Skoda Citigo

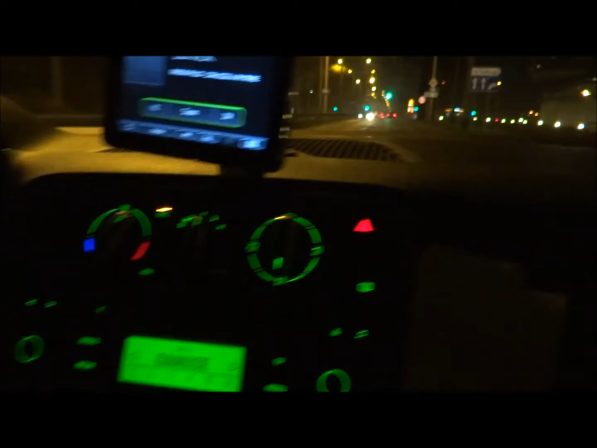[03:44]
I jedziemy po prostu przez Gdynię Tak wygląda Gdynię Wieczorem jestem zaskoczony,
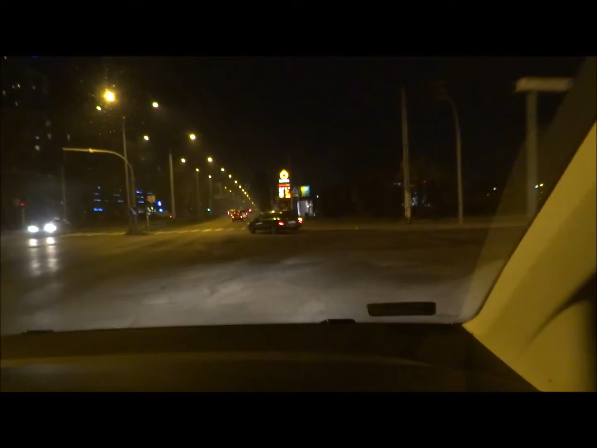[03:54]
że jest bardzo duży ruch W dalszym ciągu jedziemy przez Gdynię I wracam do Warszawy do pracy